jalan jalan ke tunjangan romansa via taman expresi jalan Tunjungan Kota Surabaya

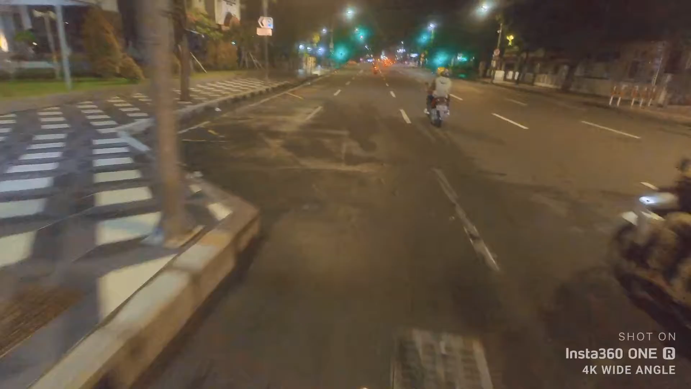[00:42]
Gas. Gas ya. Yo yo ketok ketok. Ketok wong pedaan ketok.